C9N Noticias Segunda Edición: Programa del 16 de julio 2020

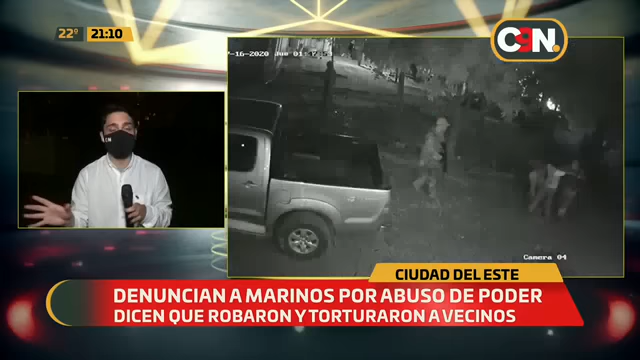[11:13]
encuentran a orillas mismas del barrio San Miguel y de Remansito para, bueno, sacarle a los varones, también a los menores, hasta y llevarles sí. hasta la base naval del Este. Ahí los tienen toda la noche. Esto fue ayer, compañera. Uh-huh. Toda la noche, y según los detenidos, según las personas que en total fueron 35, fueron brutalmente ahora, torturados.
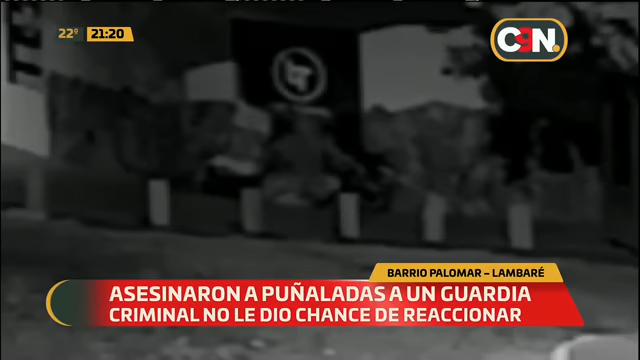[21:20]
Es atacado prácticamente sin motivo aparente, por lo que se puede notar en estos registros, porque no se llevaron absolutamente nada. O sea, este desconocido no se llevó absolutamente nada de su víctima. No se llevó su celular, ni su billetera, ni su dinero. Simplemente lo atacó con 4 puñaladas y finalmente lo que le causó la muerte a este guardia de seguridad de 52 años es la puñalada a la altura del corazón. Una verdadera lástima lo que pasó en Lambaré.